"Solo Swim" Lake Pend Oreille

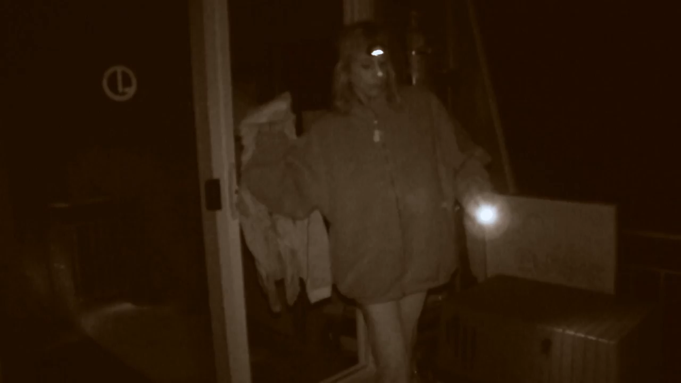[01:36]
There's three meetings. There's an electrolyte bar for raining. And I think you'd better take this.
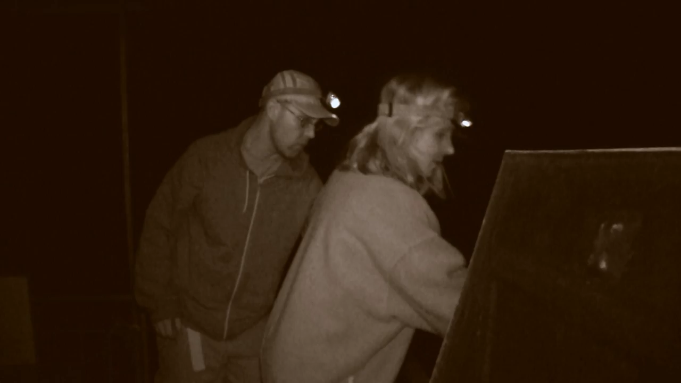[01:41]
And then Sunny called Bruce.
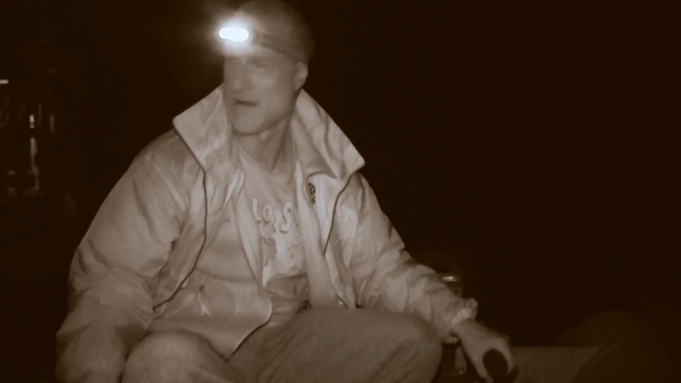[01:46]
This is at 3 a.m. This is Sunny on the boat.